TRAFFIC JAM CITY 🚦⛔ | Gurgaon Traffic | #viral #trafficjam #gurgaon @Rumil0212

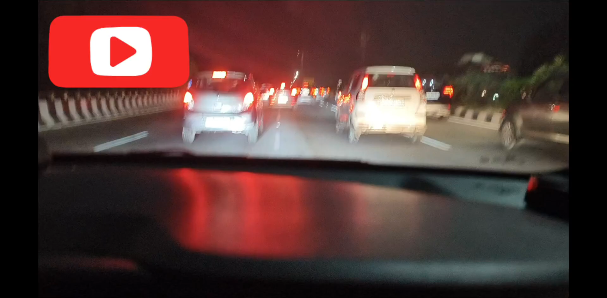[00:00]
तो भायों यह है कुडगाओं गडिए कि
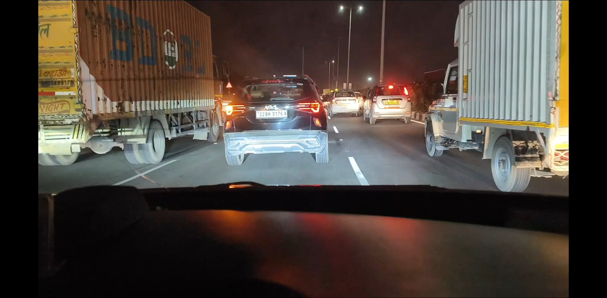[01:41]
board एक कि कहां सिटे हम लोग है और एक सिखने यार यह ट्रक सामने आ गया डाक पारसल कि इसके जाते ही फिर दिखाए देगा वह बोड की हम लोग कहां पर आए यह आ गया Mumbai Express वी का है यह सोना के लिए जो जाता है ना कट मतलब वही राजीव चोक तो वहां का है यह तो
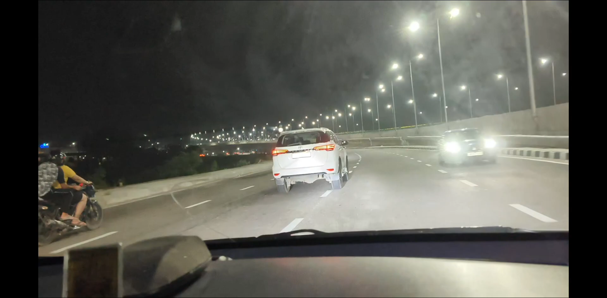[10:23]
अब आप देखते हैं ना, कि अभी पूरा यह शुरू नहीं हो आया है, जिब शुरू हो जाएगा तो और भी मजा आएगा, क्योंकि यहां से यह अलिवेटेड जो रोड उपर से जा रहा है, पता नहीं कहां जा रहा है, कौन सा जा रहा है, यह हमें भी तब ही पता
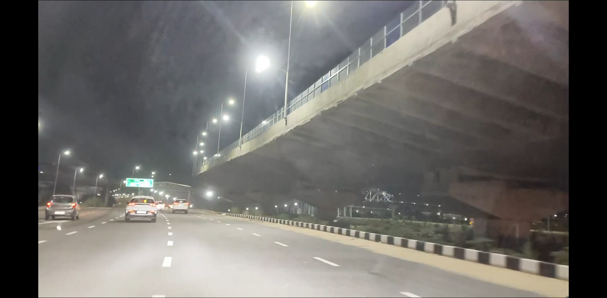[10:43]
लगे� होता है, यह मेट्रो बंदशी है, जिसे मेट्रो पिलर्स होते है, उनकी चाहरी ही, एक सिंगल रोड बना हो है,
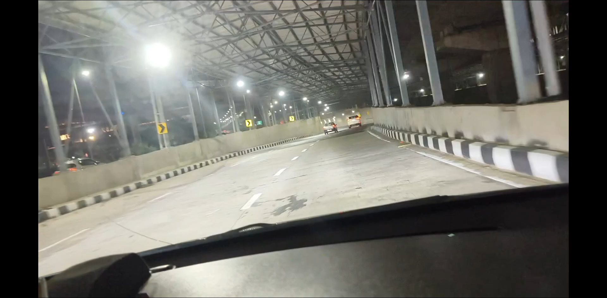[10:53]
जो बहुत उचाइख,ücke जिसे मेट्रो का होता है, और भी पता लग रहा है,
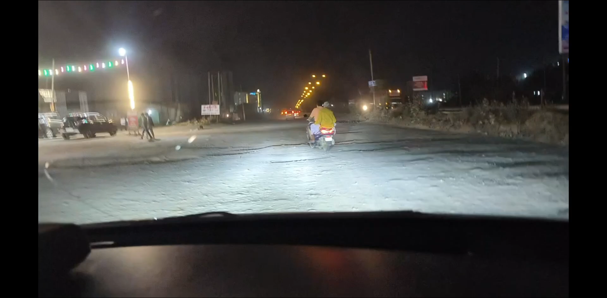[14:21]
अगर इफको-चोख वाले पर दिखा देता, तो महां पर, अपर होगा भी तरह का ढूल बनाया हुआ है ज़्का मोलल जरु कंछा म बहुत को दो बनाया ghost उस पे हर केटेगरी की हर एक दारू
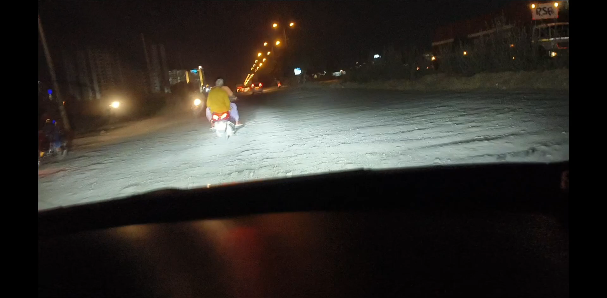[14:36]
मिलेगी और वहां पर पता नहीं कि अब इतनी मॉडल्स होती हैं दारू बेचने के लिए
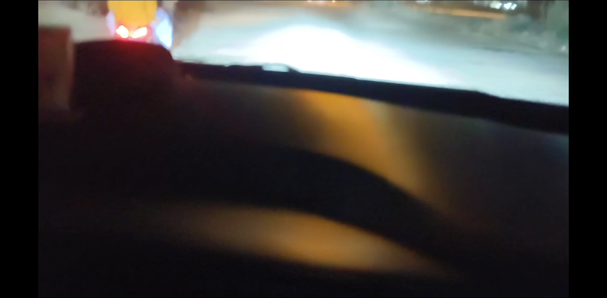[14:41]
सुना है मैंने देखा नहीं है अब आर से देखा मैंने और बहुत कुछ है तो चलो यह थोड़ा सा खराब रोड था उसके थोड़ी इस्यू हो रहे थे अब नॉर्मल रोड आया तो अभी चलते हैं तो अभी मैं आप लोगों को अपना एक सपना
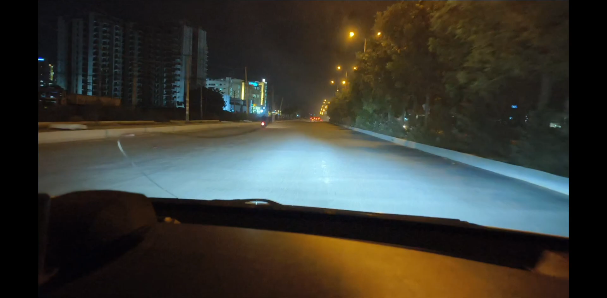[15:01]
दिखाने वाला हूं टी एले जहांपे मुझे अपना कपर चाहिए अभी यहाँबे गें मंधिर है रस्ते
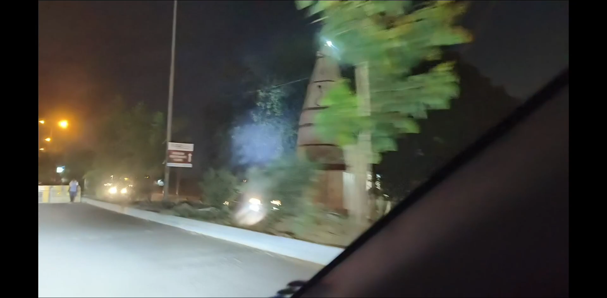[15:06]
मेन लोड के बीच में तो अच्छा है रोड को को डाया करने की
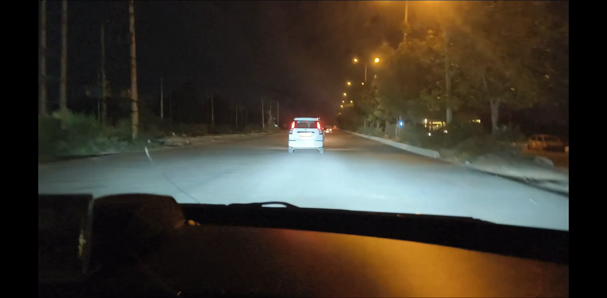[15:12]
कोशिश के जारिए मंदिर को तोड़ा नहीं गया तो मंदिर मंदिर को इननको तोड़ना चाहिए भी नहीं यह बहुत पुराने-� तो आगे चलते चलते अभी यह मैंने सुनाई यह कुछ नया बनाया
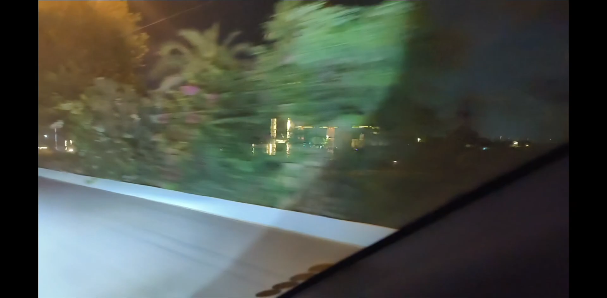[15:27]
आपे पार्टी वाटी के लिए कोई फंकिशन के लिए यह यह नहीं स्वरी यह वाला यह ब्लू लाइट है जिसमें
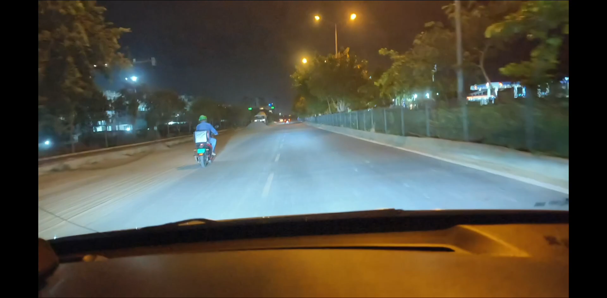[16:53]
हम लोग यहां पर बस अपनी वीडियो को एंड करेंगे
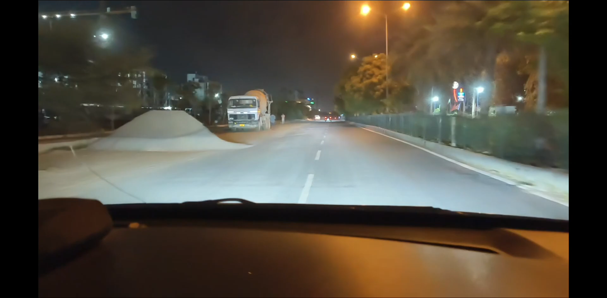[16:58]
और इसके बस हां मैं घर पहुचा गया हूँ पहुचने वाला हूँ यह सब घर बने डियलेफ
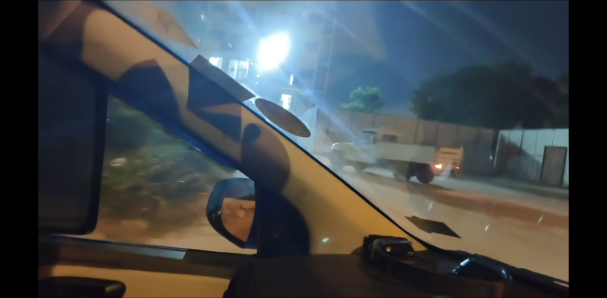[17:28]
करे जिए यहां ते कुछ यह इसका एंट्रेंश जी नहीं नहीं बन रही है